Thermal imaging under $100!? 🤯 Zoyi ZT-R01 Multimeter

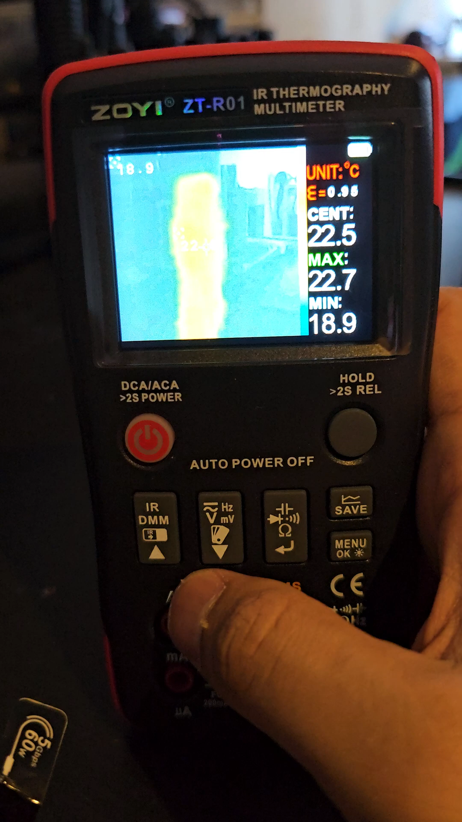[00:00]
On screen: max 22.7°C, min 18.9°C
I'm going to be measuring the temperature of my Convoy S8 with the Zoyi ZT-R01.
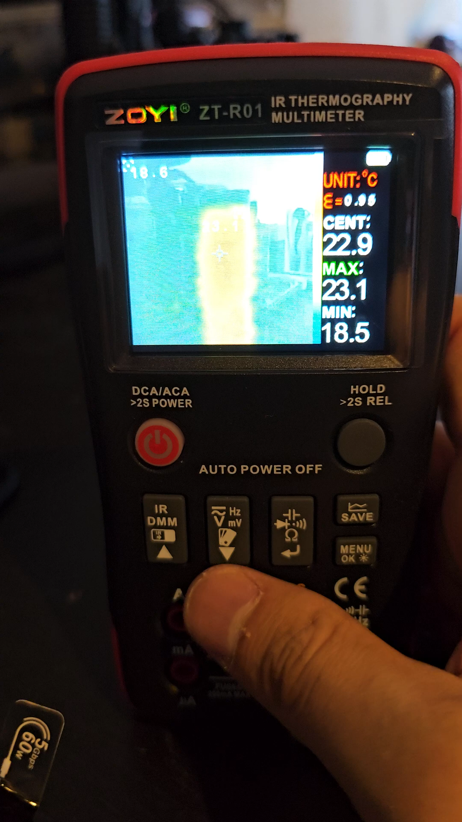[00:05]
On screen: max 23.1°C, min 18.5°C
It's got an infrared thermal camera. So let's turn this on.
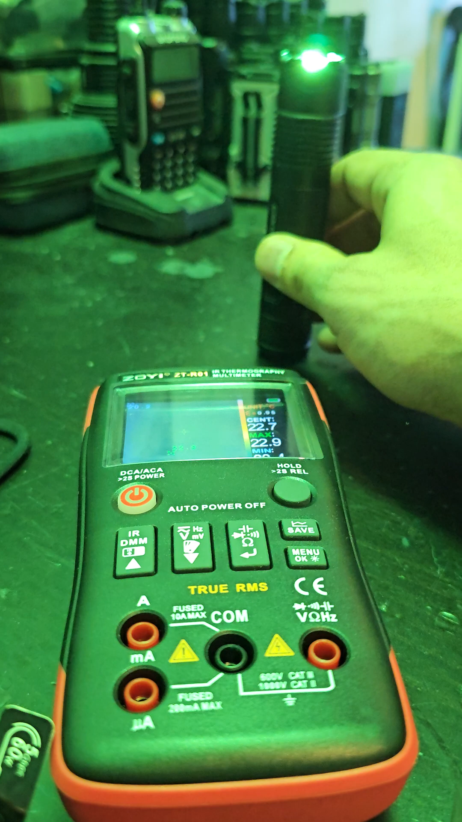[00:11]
This is on a hundred percent. I think it's got the Osram W2 in there and you can see on the right side of the display the max, you know, going up 28 degrees Celsius,
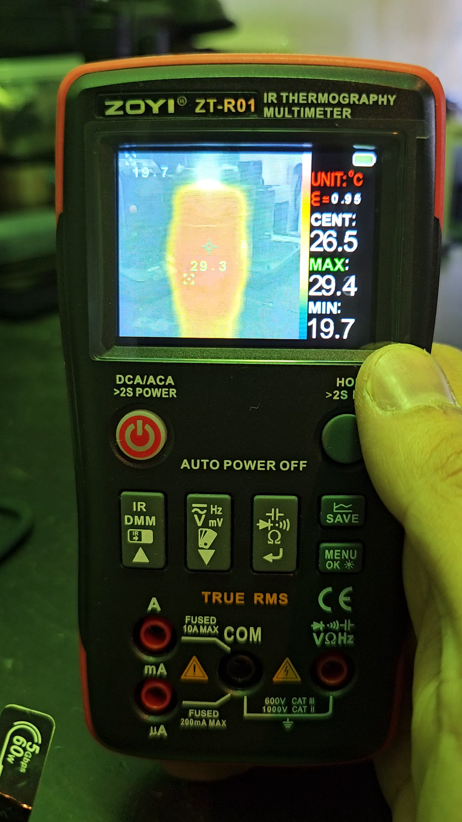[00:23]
On screen: max 29.4°C, min 19.7°C
29, and you can see the camera also visualizes stuff in the background.
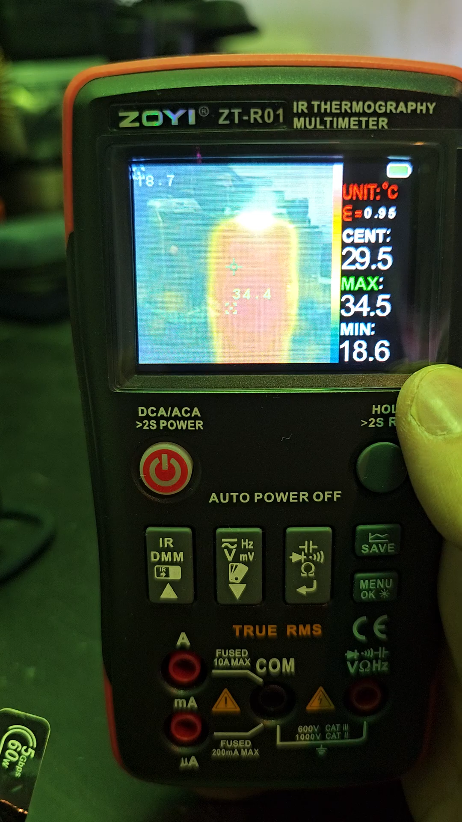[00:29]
On screen: max 34.5°C, min 18.6°C
It's got a normal camera plus you can sort of hit this button to toggle a little bit more
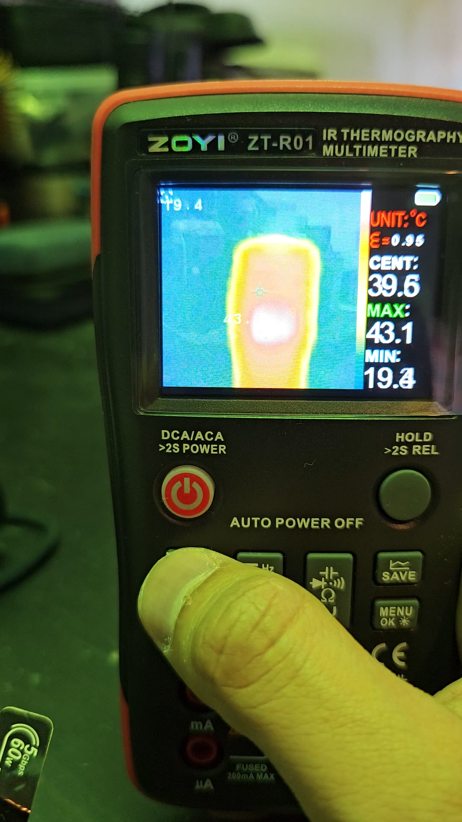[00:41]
On screen: max 43.1°C
between this sort of thermal style display to, you know, just a completely normal display like that.
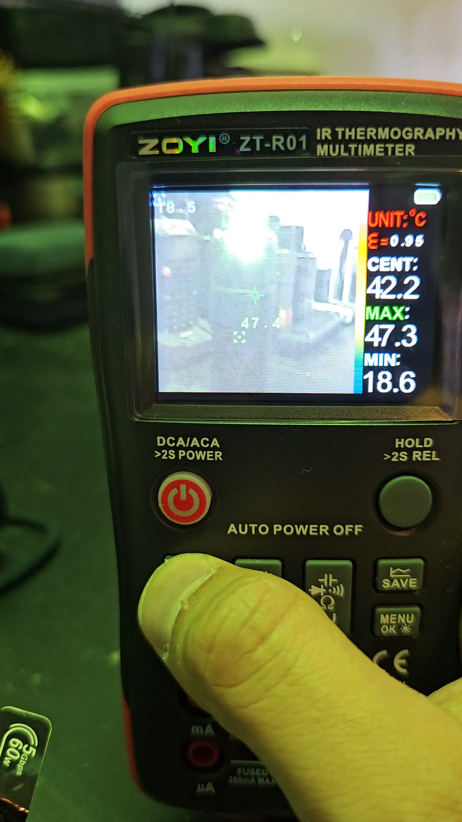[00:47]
Okay, and then it sort of degrees in between. So look at that, 50 degrees Celsius. How far is this thing gonna go? It's getting pretty hot.
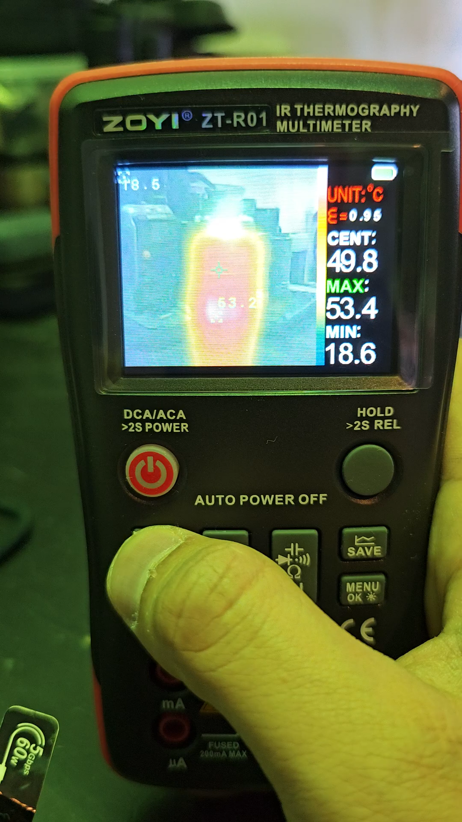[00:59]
53, 54. This is going to be pretty useful with my flashlight reviews.
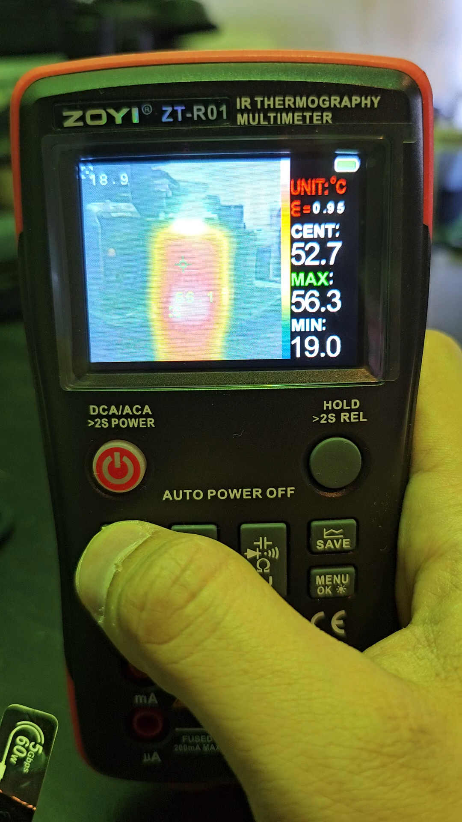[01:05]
On screen: max 56.3°C, min 19.0°C
I think
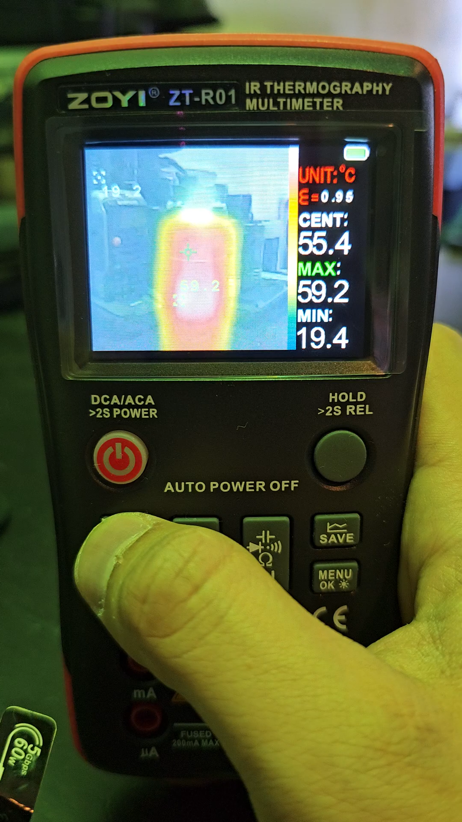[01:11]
On screen: spot 55.4°C, max 59.2°C, min 19.4°C
just having a little visualization of this maybe at the top end of the ramp when the lights been on, you know, ceiling bounce test for, you know, a few minutes. I'll be able to figure out what it is, what the maximum temperature is. 62 point, you know, 63. Oh, it's pretty hot. Like, yeah, that's why you shouldn't be using these these lights on turbo for too long, especially, especially some of these convoy lights.
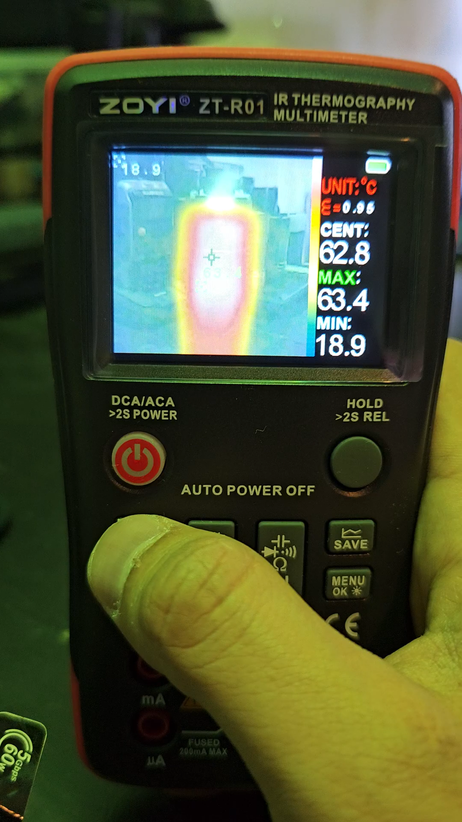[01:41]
On screen: max 63.4°C, min 18.9°C
It's good to have that setting on there though. But 63 seems to be topping out at 63. Yeah, this thing is so cool.
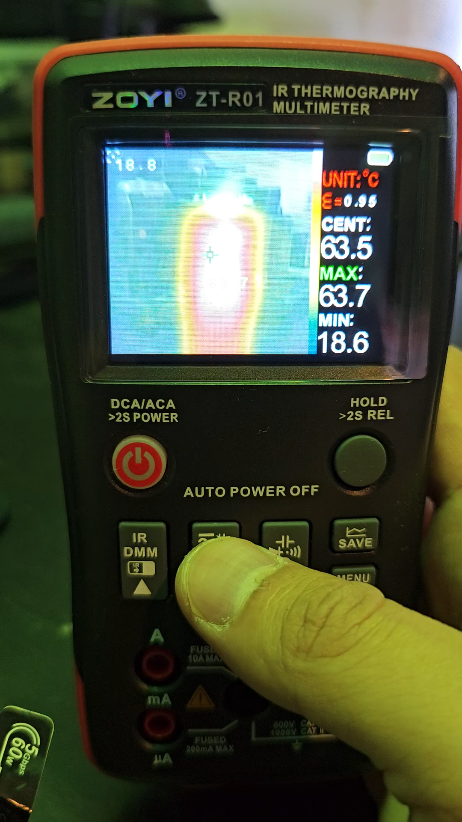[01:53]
On screen: max 63.7°C, min 18.6°C
I've never seen, you know, well, this is my first thermal camera and I've never seen one on a multimeter before.